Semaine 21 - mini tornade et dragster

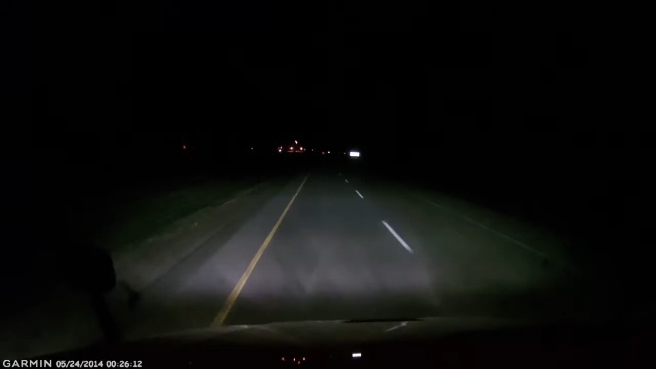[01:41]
donc là on on s'amène à Mouzman, Saskatchewan pis woups la balance est ouverte en fin de semaine ça arrive jamais on voit jamais ça donc je vais avancer la vidéo là parce qu'il y a personne qui veut voir la vidéo qui dure plus que 5 minutes donc on va rentrer dans la balance voir qu'est-ce qui arrive parce que normalement ils sont jamais ouverts la fin de semaine donc j'arrive là
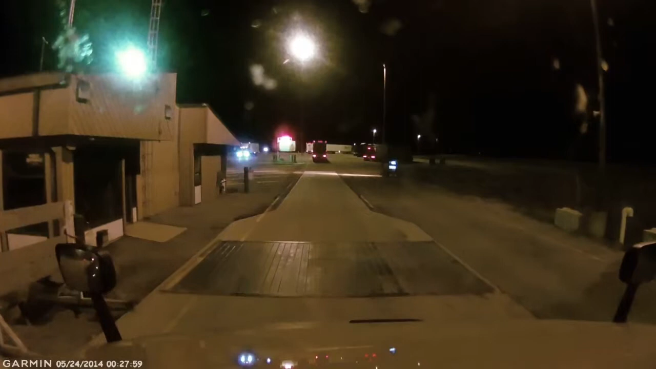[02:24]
absolument personne là on voit ça souvent dans les états et il y a rien qu'on peut faire avec ça donc euh je pense que je vais me baiser pis euh on va comment on va continuer à rouler donc je vais rouler donc on va y aller fast forward là-dessus